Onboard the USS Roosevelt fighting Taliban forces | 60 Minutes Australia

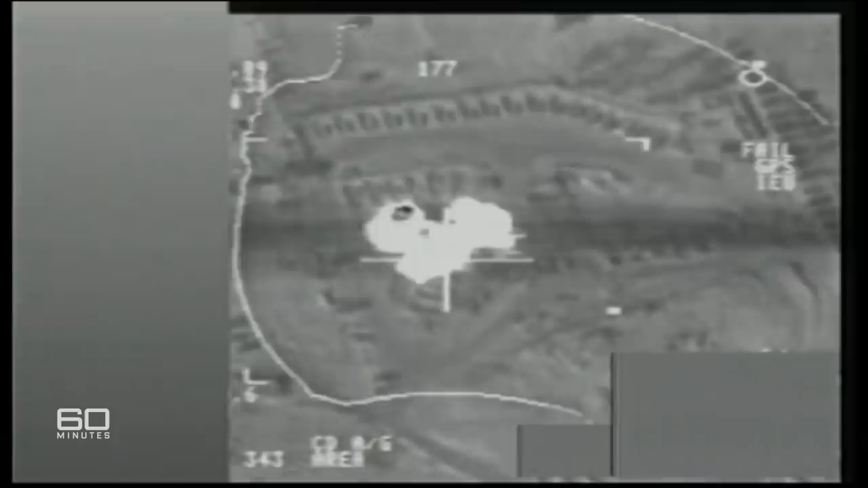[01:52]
A tank, a jeep, a machine gun nest, or a single artillery piece.
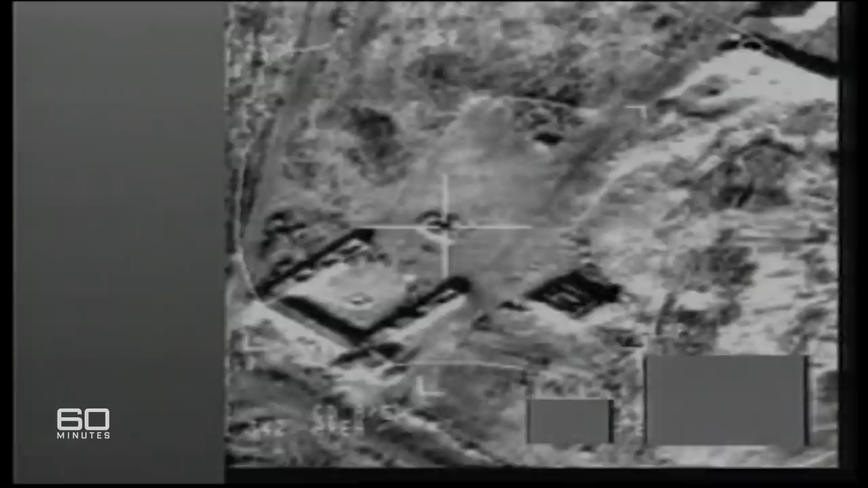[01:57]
There is simply nothing more substantial left to hit.
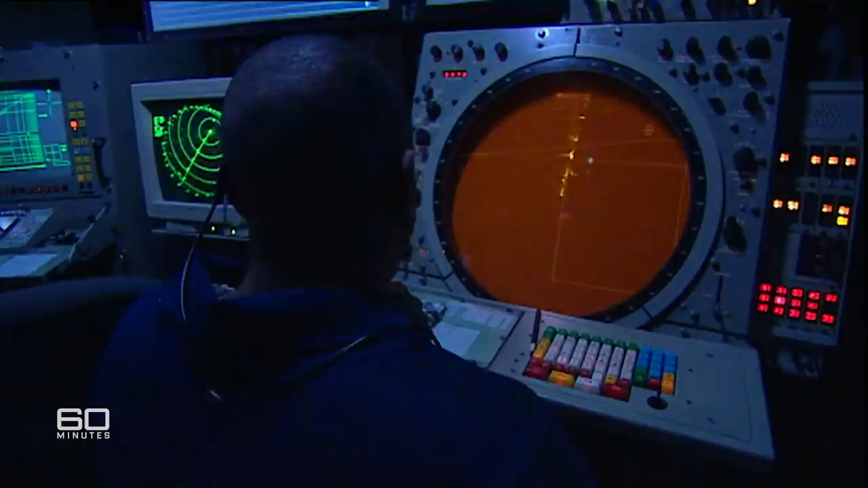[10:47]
In the radar room, the Roosevelt's crew watch in isolation as their jets crowd the skies of Afghanistan.